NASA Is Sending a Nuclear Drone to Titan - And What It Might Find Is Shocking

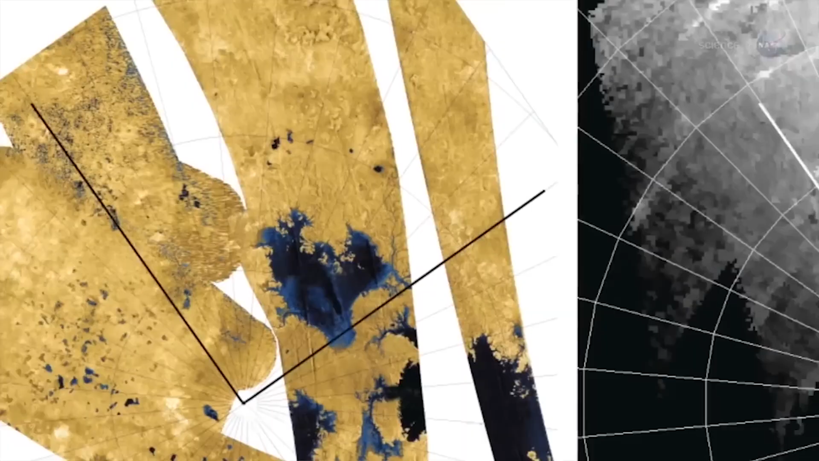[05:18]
lakes and rivers, and even a subsurface ocean of salty water.